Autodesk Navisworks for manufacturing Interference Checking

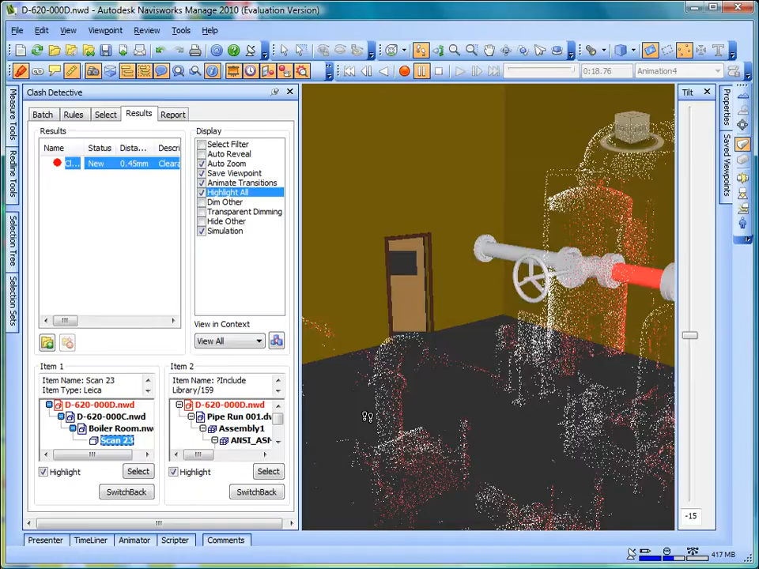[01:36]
Clash detection can also be performed on laser scanned point clouds. Point clouds are not solid models.